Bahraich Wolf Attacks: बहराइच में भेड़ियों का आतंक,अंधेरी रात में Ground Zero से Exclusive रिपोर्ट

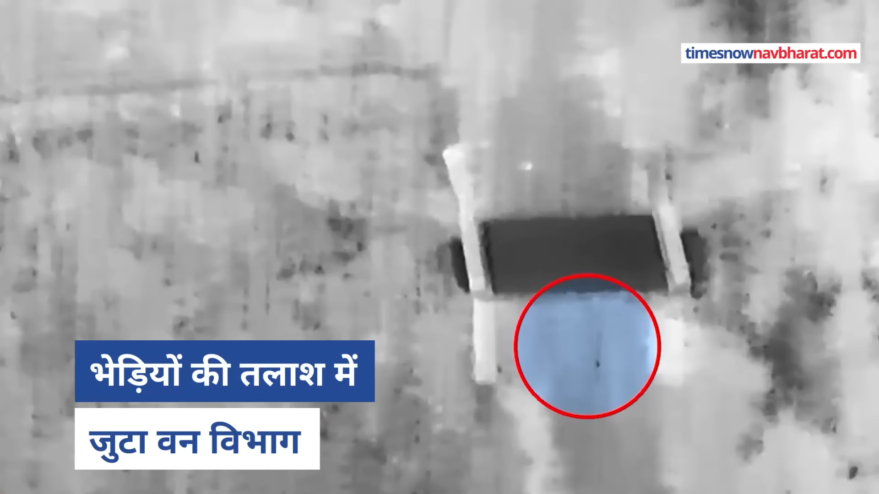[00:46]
जिन दो भेडियों की तलाश की जा रही है वो दोनों
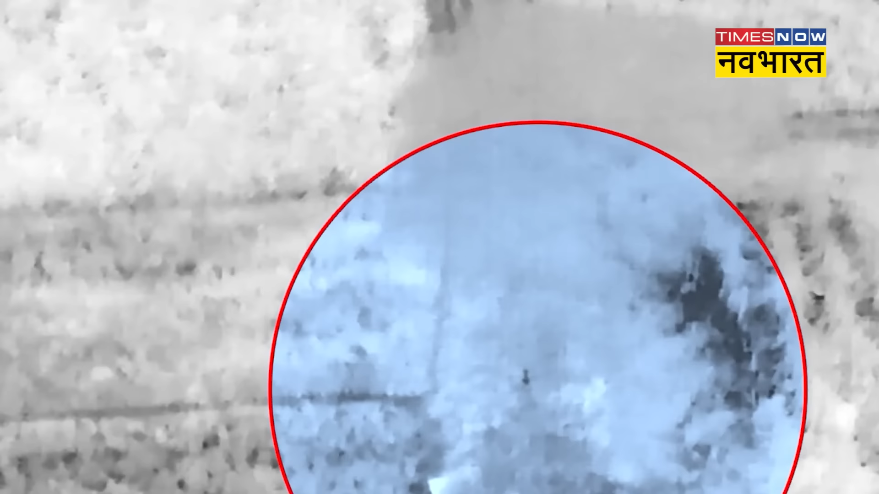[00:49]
अलग-अलग भूम रहे है टाइम्स नौन अभारत की जीन बहराइच में उस जगा पहुची जहां इन दिनों भेडियों का आतंग है लोग खौफ के साए में जी रहे है